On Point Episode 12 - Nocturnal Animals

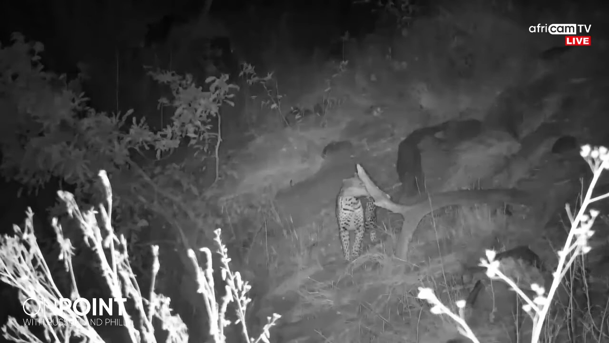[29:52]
It's been wonderful being with you. I'll leave you with this lovely lady taking a stroll at Olifants River. Keep your eye on the cameras at night. You never know what special nocturnal visitors you might get. Thank you all. We'll see you all again next week.